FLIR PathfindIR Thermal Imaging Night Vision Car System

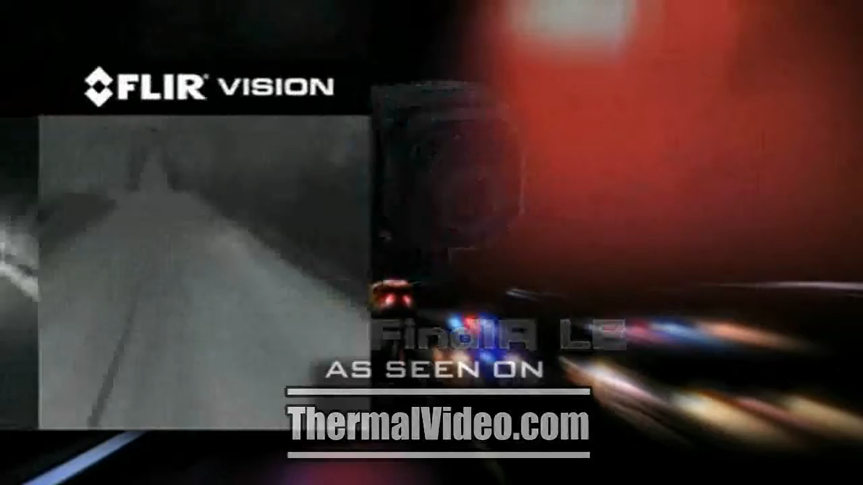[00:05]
is a thermal camera that helps officers to see clearly in total darkness,
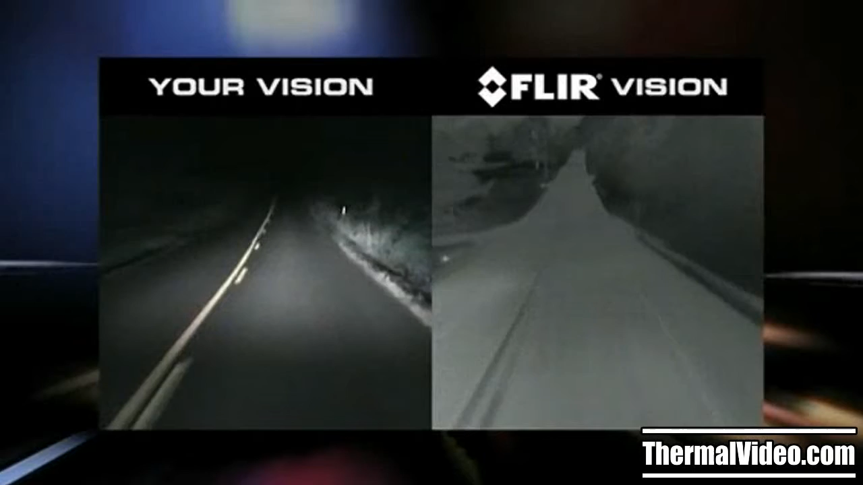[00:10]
making nighttime driving safer and turning every patrol car into a 24-hour surveillance vehicle. With Pathfinder L.E., officers can see pedestrians,
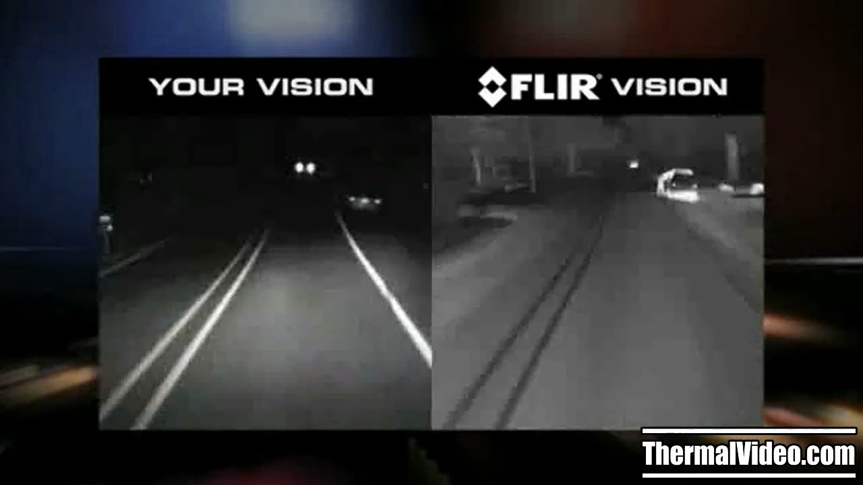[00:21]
disabled vehicles, animals and other road hazards from four times farther away than with high beams alone. Pathfinder L.E.
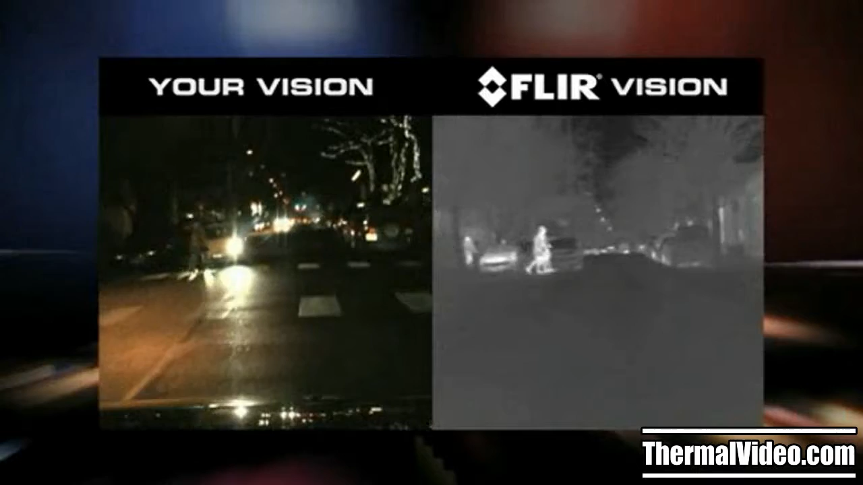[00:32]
also makes it easier to see potential hazards as they approach the road from either side. Pathfinder L.E.'s thermal imaging technology makes black and white TV pictures from heat, not light.
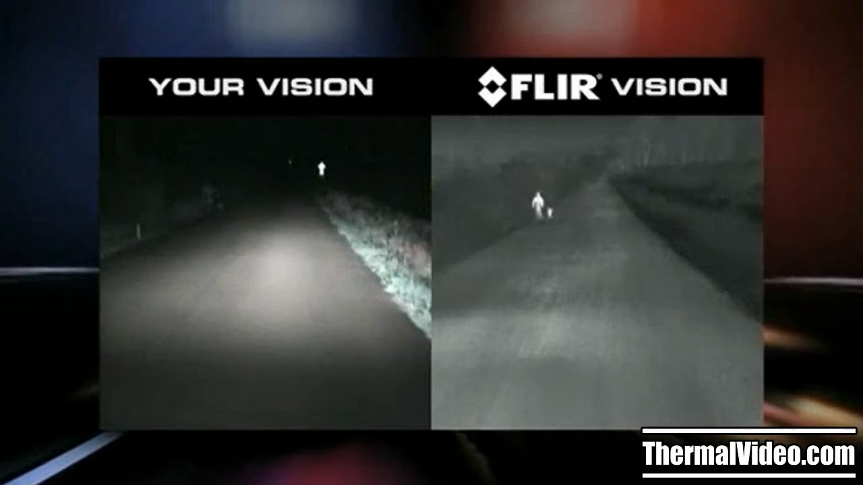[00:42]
Warm objects appear light and cooler objects appear dark, and it's not affected by the glare from oncoming headlights.
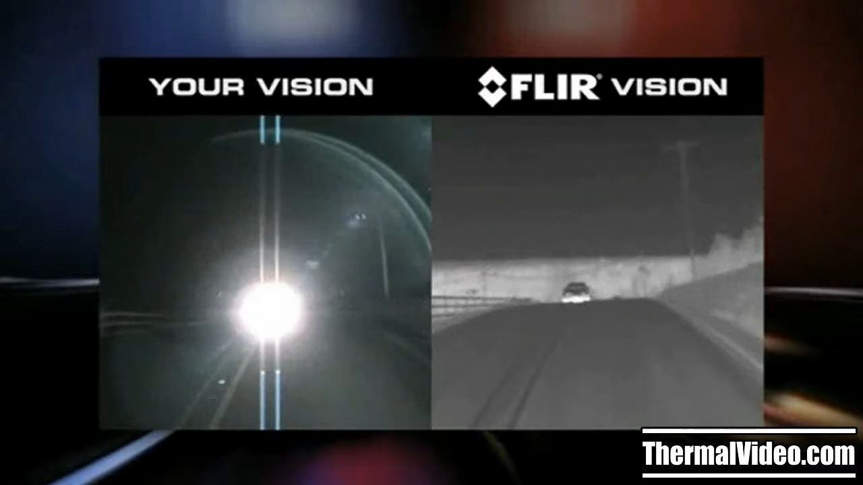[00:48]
With Pathfinder L.E., officers can see suspects clearly in total darkness, making it easy to monitor suspicious activity
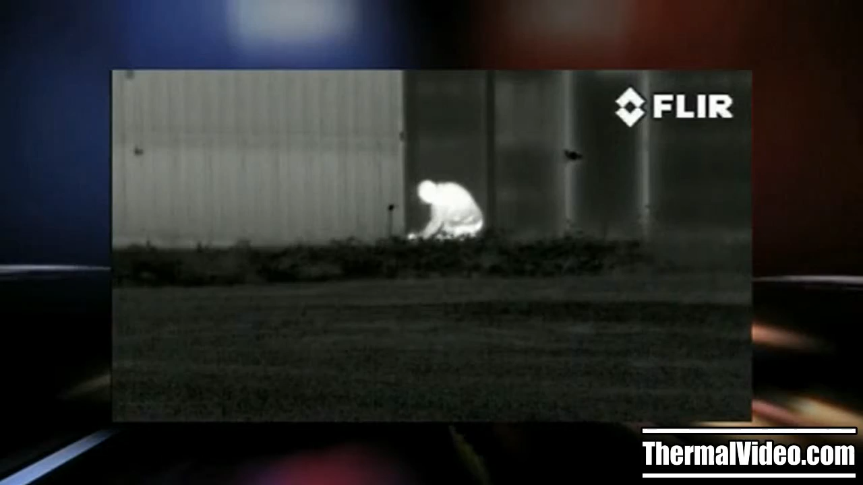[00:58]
without alerting suspects to the presence of a watching officer. The Pathfinder L.E.
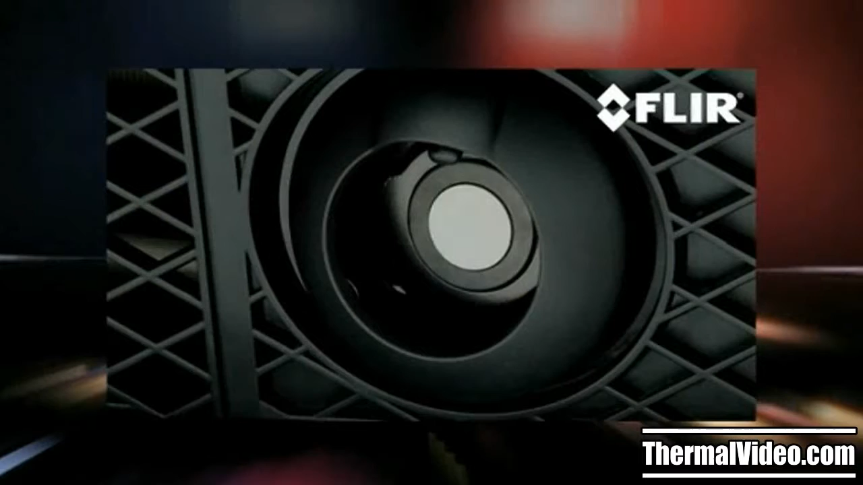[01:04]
thermal camera is easy to install with a simple power-in, video-out connection,
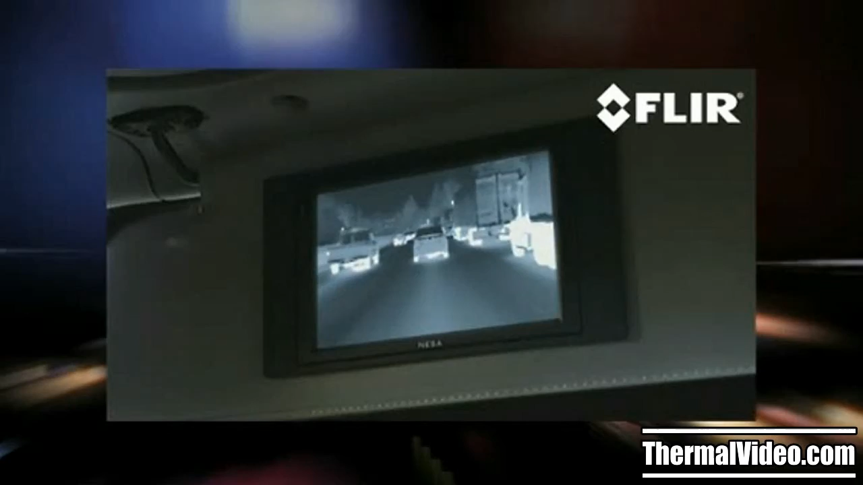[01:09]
and it displays on any monitor with a standard auxiliary video input.